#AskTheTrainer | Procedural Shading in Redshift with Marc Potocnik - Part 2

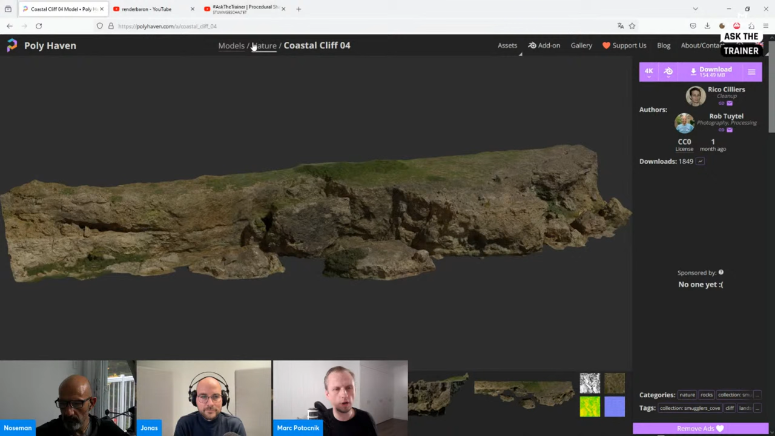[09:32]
For those of you who want to recreate this, it's also free. It's very high quality. And you see there's a base mesh going on and some displacement going on.
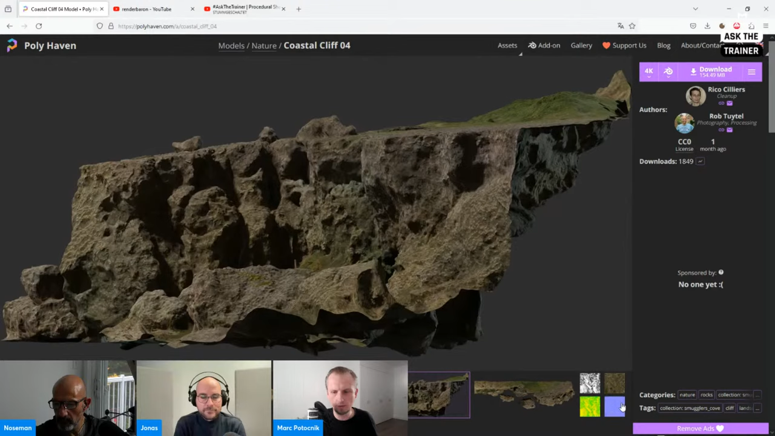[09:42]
And you can use all of these maps here, but you could also use just the base mesh and do the procedural shading stuff, which I will show you right now.
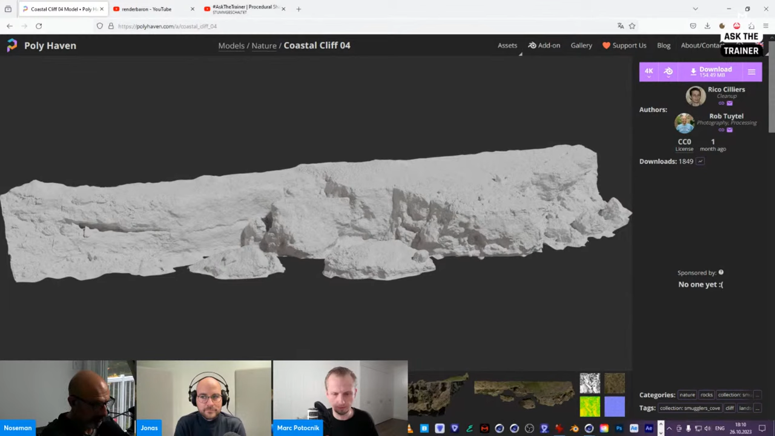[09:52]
So this is the base geometry, and to get a higher resolution for a better displacement,